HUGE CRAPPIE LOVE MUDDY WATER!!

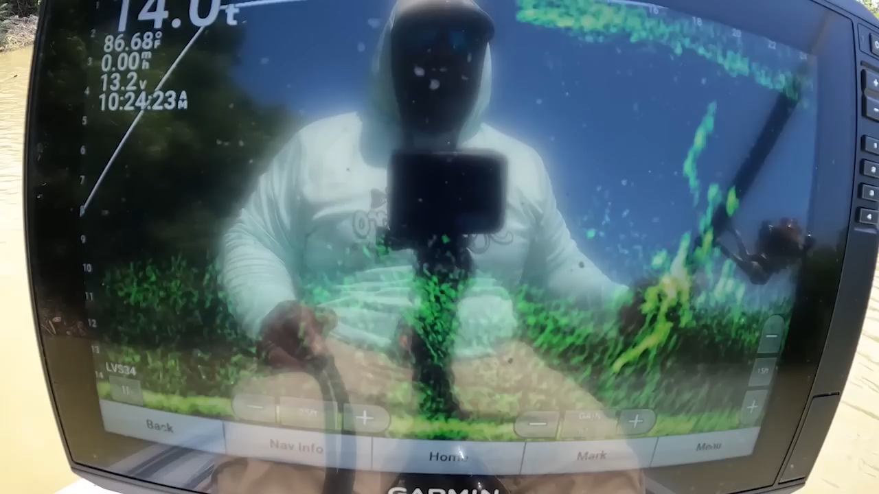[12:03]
All right guys I'm trying to target this limb They are sitting real tight on it
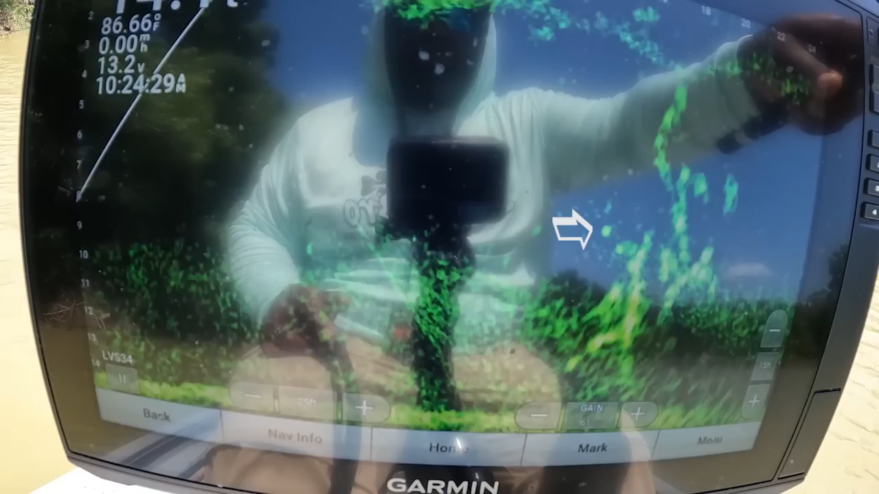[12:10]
On screen: water 86.66°F, speed 0.00 mph
And we're gonna see if we can get one to just come off of it and just bang it There's several of them on it
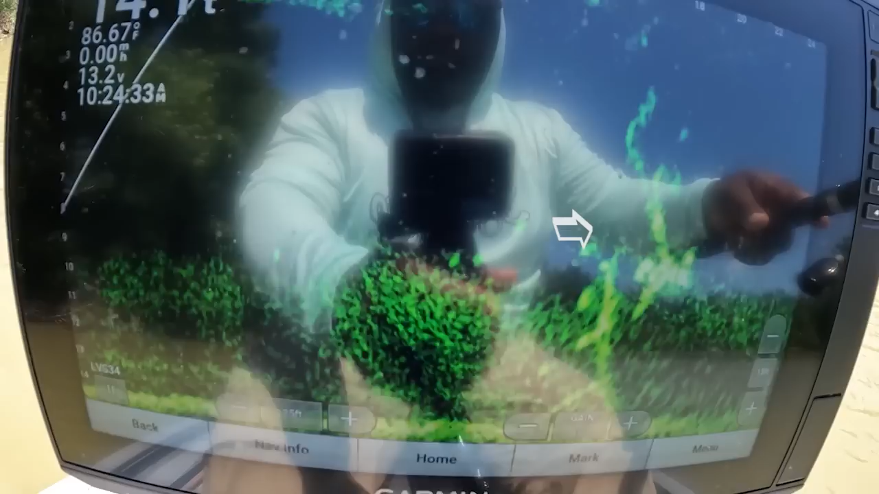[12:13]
On screen: water 86.67°F
As y'all can see there's several fish on that
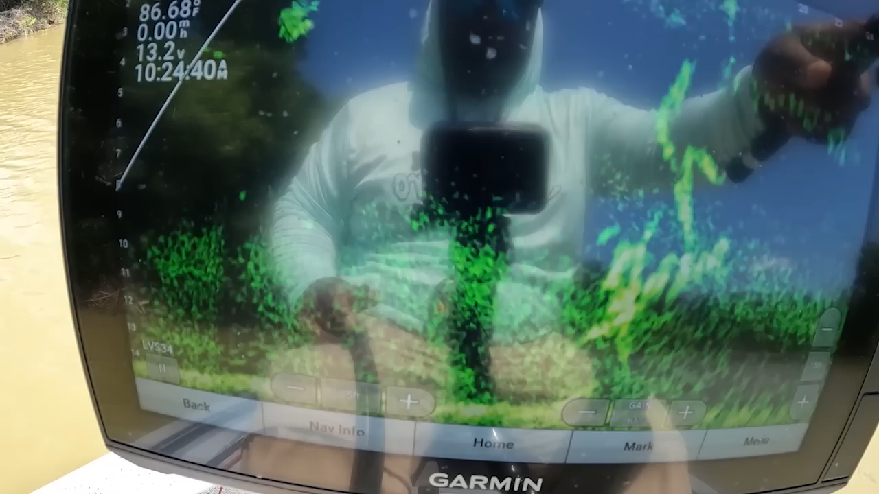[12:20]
On screen: water 86.68°F
On that limb I need to get on the other side There we go